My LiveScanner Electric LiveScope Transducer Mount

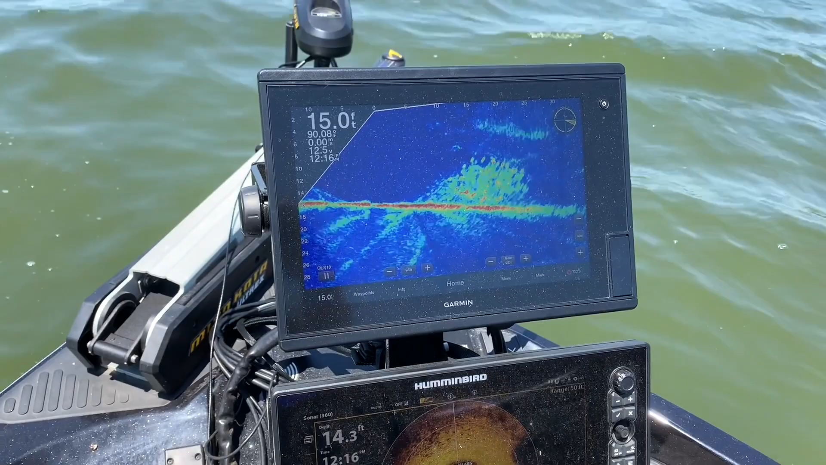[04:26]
Okay. I can also use the remote.
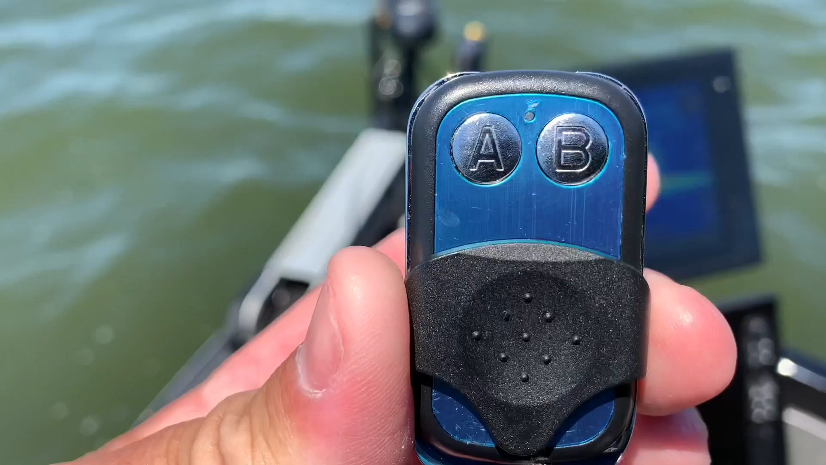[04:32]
And move it around. Kind of where I want it. See? And go off the brush pile. Kind of come over to the right of it.
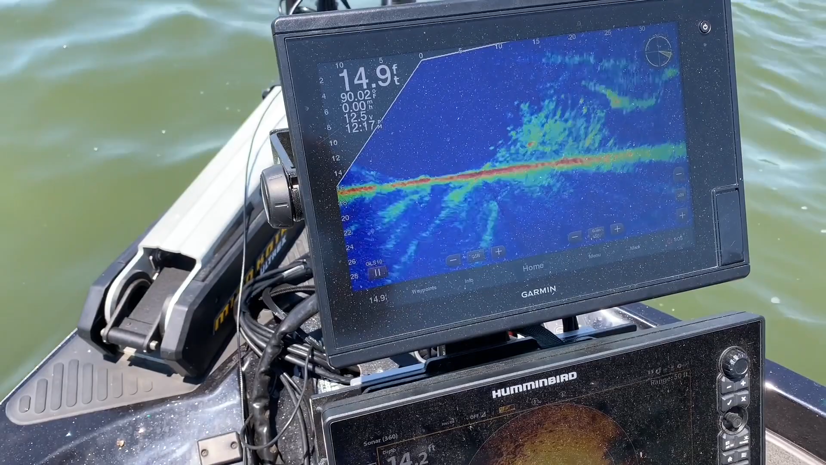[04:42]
There we are. I didn't cast out far enough, but you can see my, my little jig. There's nothing around there.